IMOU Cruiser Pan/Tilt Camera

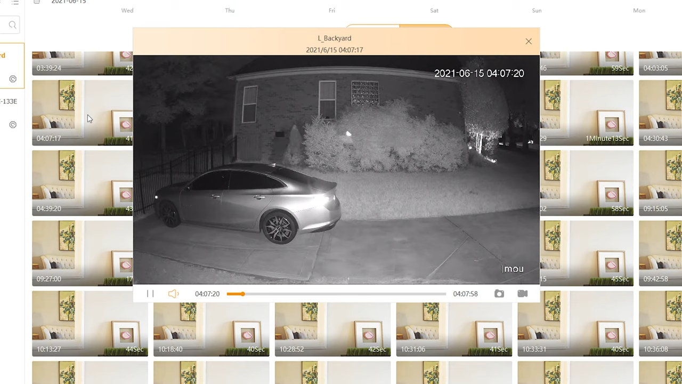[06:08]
I'm here with this one that I think bugs were setting it off.
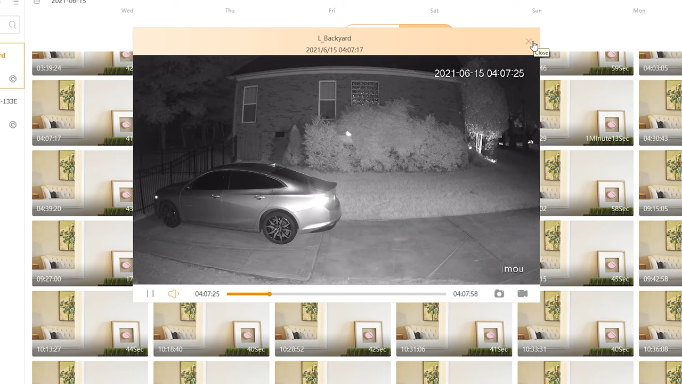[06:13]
But let me do some real tests with humans and we can compare. So the first test here that I'm doing, I have the floodlight on and you can see
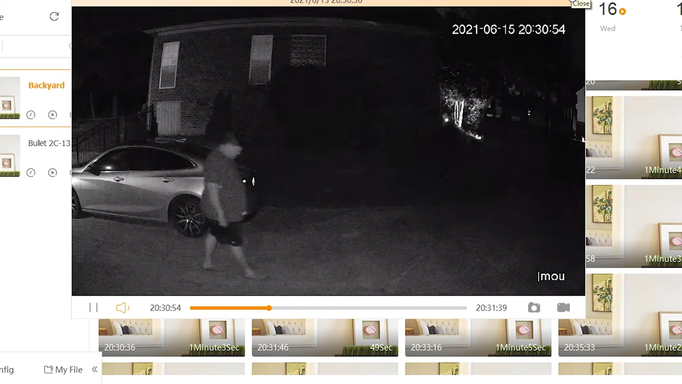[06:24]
it starts out in black and white night mode. And then it switches over to color. And when it goes to the color, you can't really see the details as great.